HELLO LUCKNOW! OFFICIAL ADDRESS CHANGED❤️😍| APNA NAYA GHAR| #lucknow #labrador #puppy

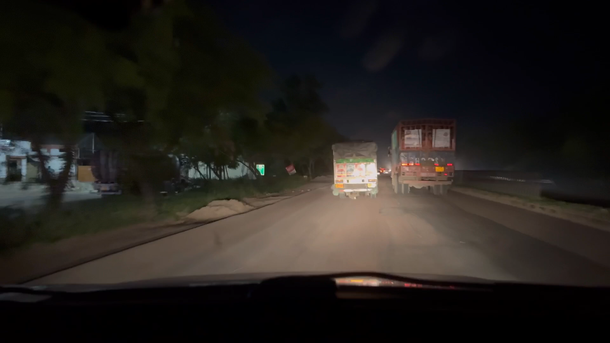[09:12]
देख रहे हैं वो जानबूझ के चला रहा है, वैसे
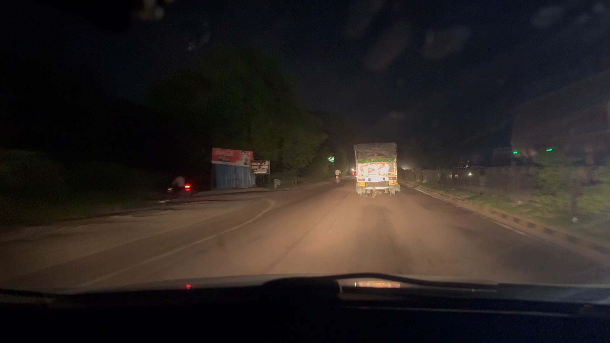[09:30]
ऐसी चीज लदी है कि बैलेंस नहीं सही है क्या?
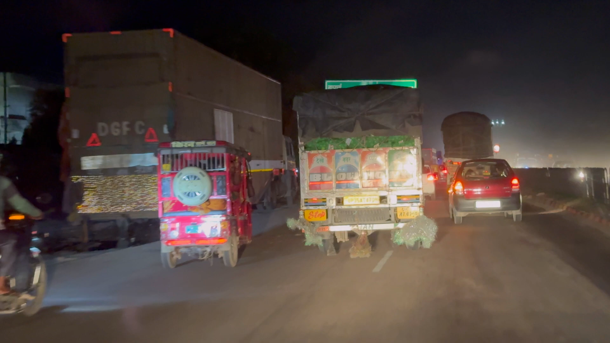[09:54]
रोड बहुत ज्यादा है, सब्जी वाला है नहीं लगेगा इसे आज देखना पड़ेगा किसका। देखो ट्रक उधर कर दिए खालू फेड़ा के तरफ से